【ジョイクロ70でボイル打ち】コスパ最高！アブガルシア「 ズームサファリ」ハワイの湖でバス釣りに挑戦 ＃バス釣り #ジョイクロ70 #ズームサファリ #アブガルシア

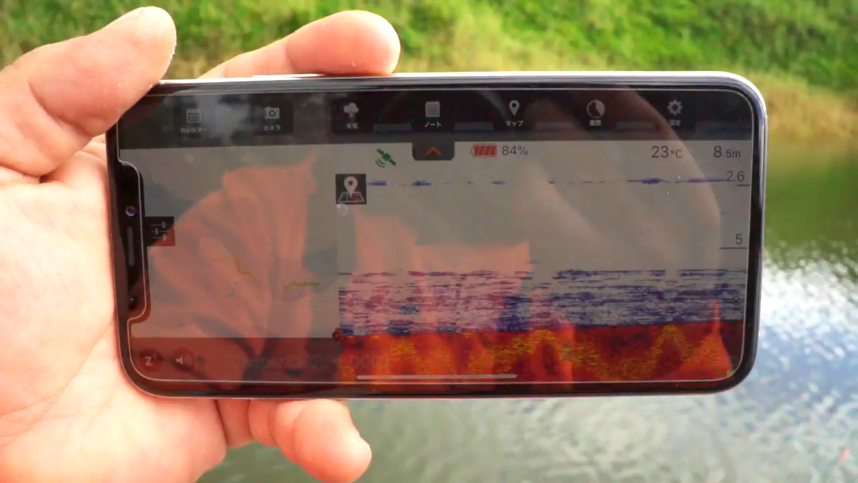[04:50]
On screen: depth 8.5 m, water 23°C
水深は 8.5m、 水温23度。ねえ、こういう感じのとこで釣れたんだね。お、いい感じで、ちょっと今さーって雨が降ってきた。
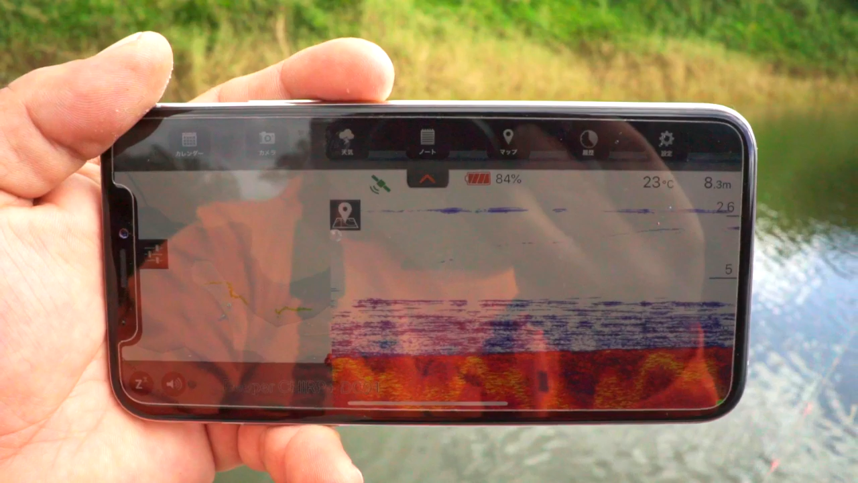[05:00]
On screen: depth 8.3 m, water 23°C
チャンスタイムっぽいんでね、引き続き投げてみたいと思います。